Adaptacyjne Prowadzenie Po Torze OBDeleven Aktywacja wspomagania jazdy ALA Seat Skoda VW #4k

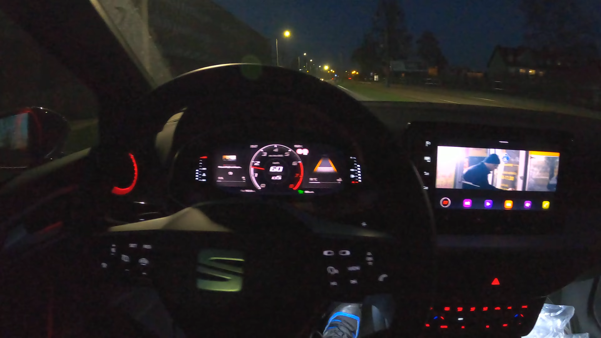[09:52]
Sorry paluch, ale będziesz mi przeszkadzał w tym filmie. Zobaczcie, tu jest taki łuk dosyć. Jak auto reaguje na niego? Utrzymuje, przeprowadziło nas przez łuk. Teraz już woła. Ja lekko dotykam. A jak widzicie, wszystko się udaje. Musiałem schamować, bo auto wyjeżdżało. Palą Ci się już na pomarańczowo teta?
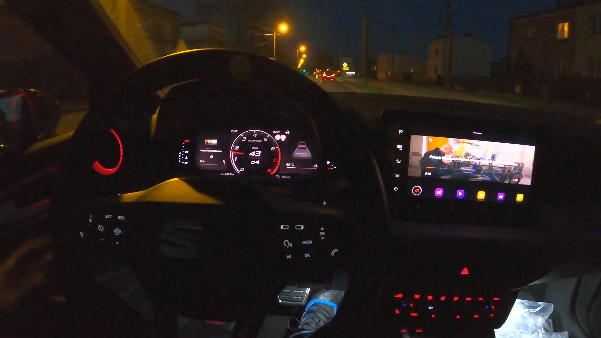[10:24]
Co mi się pali? Lusterka? Jeszcze nie. Dobre pytanie, ale przewody już mam poprowadzone.